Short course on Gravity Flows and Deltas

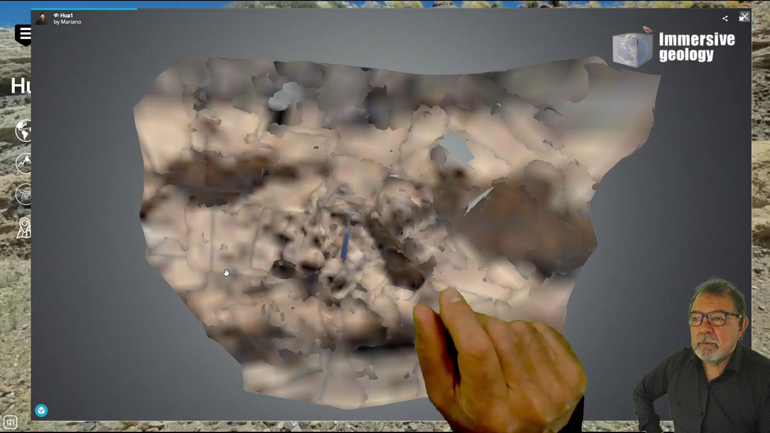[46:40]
okay, this is a 3D model of this cohesive debris flow, and
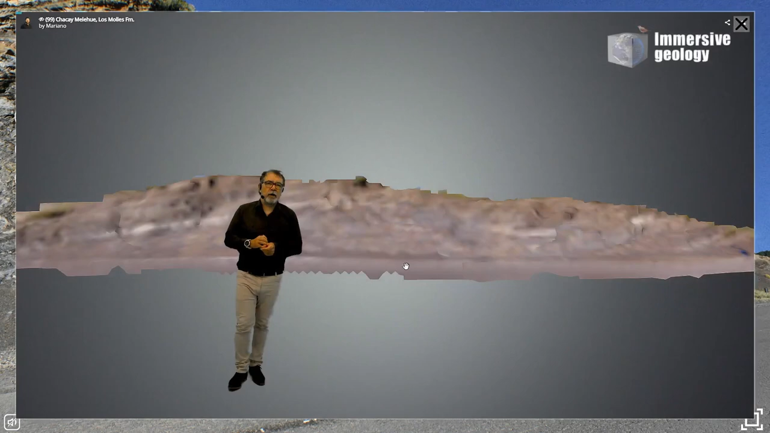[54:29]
You can clearly see the base and the top of this mass transport complex
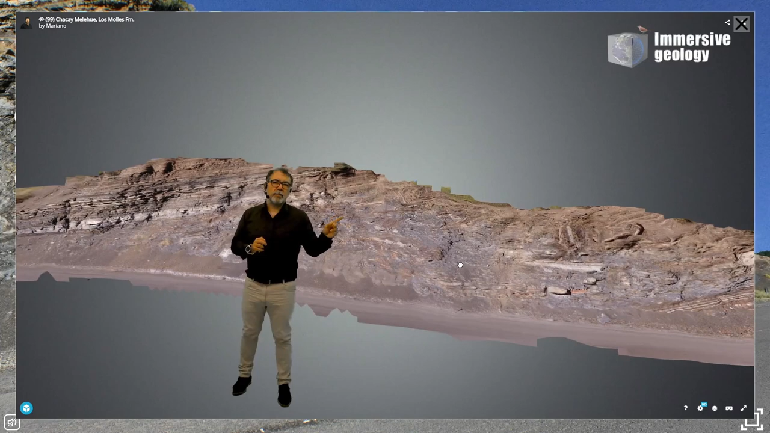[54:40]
deposits with a lot of clasts inside. All these deposits, the clasts are supported or are supported by matrix cohesion.
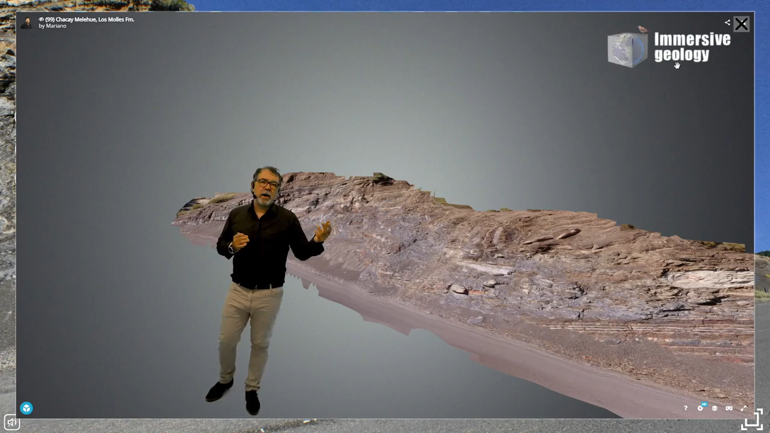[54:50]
So this deposit of a cohesive debris
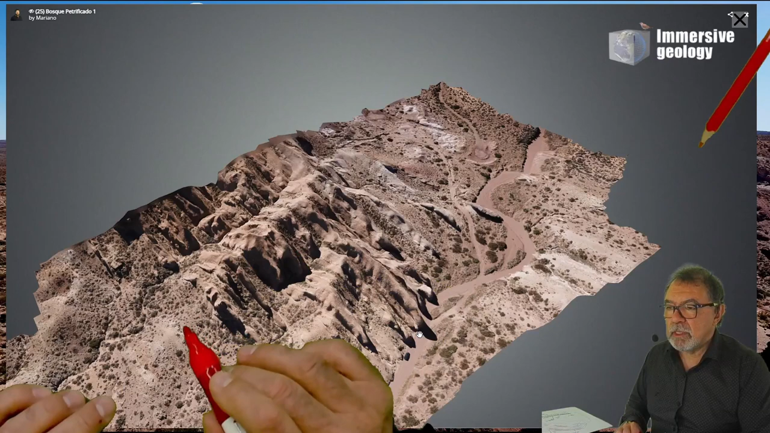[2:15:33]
just keep here, okay, in a vertical succession you go here from prodelta,
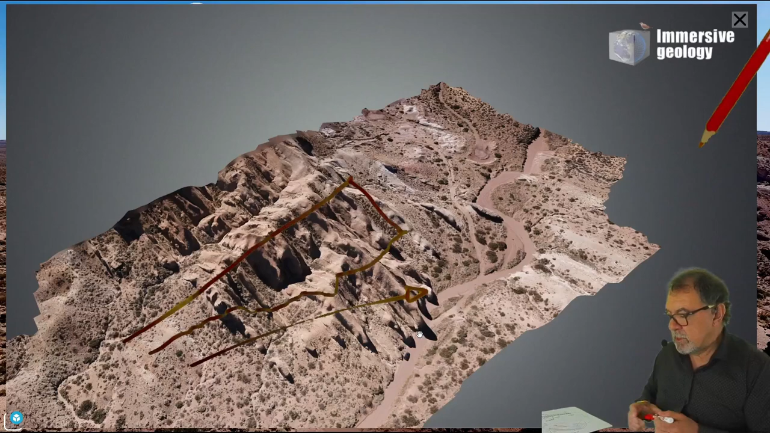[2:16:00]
kind of delta you have here.
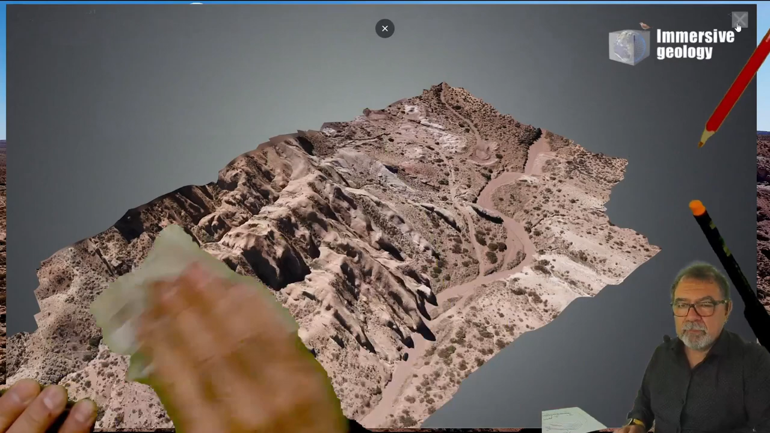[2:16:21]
into the outcrop, we can go to see the prodelta deposits.
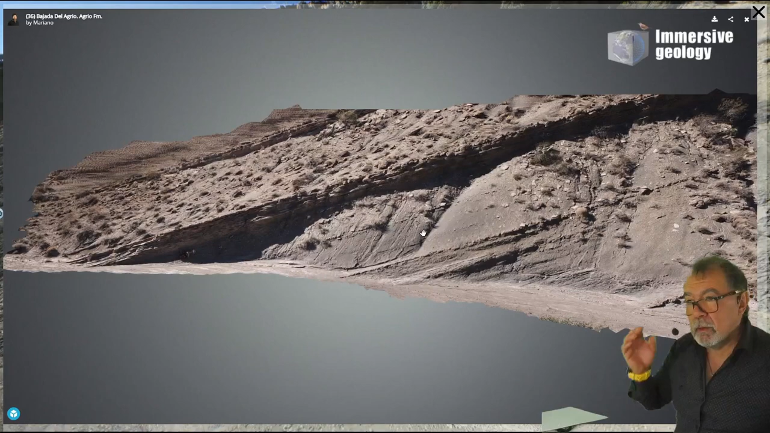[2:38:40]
Okay, you have here different progradational sequences. The lower part, the lower one, you can see here in the bottom. Okay.
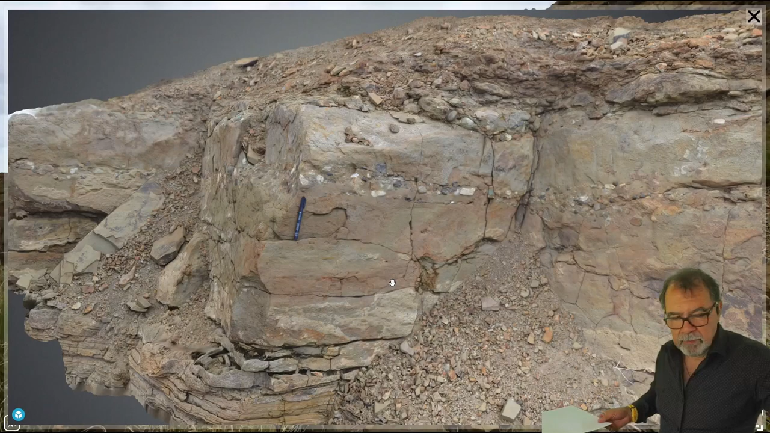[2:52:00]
So you have in a fluvial discharge,
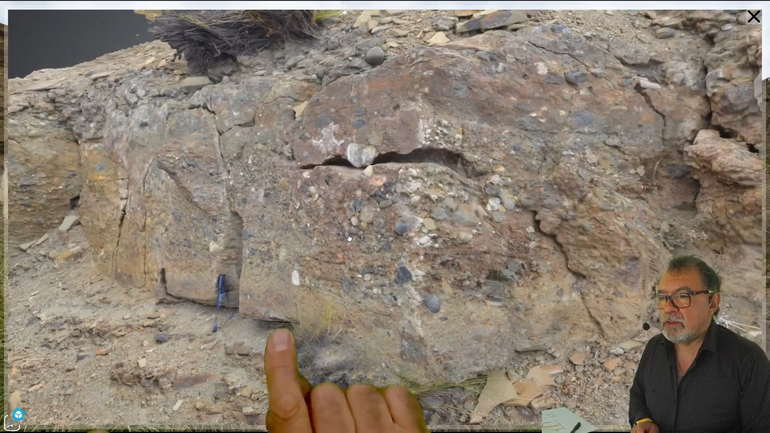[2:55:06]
most quartz-grain material is not at the base.
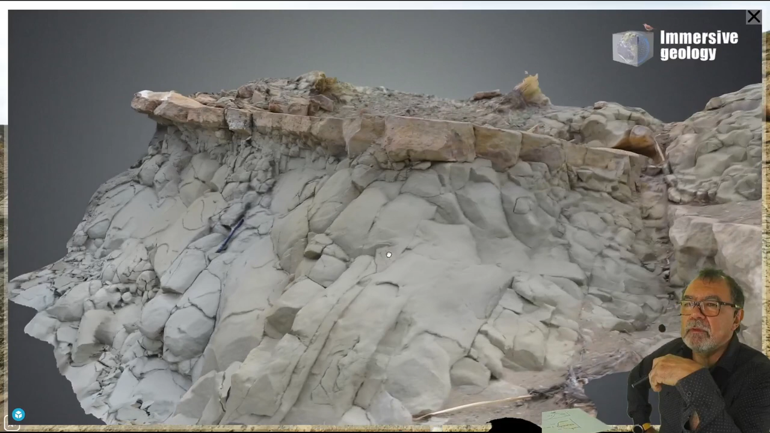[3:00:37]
On top we have this limestone level.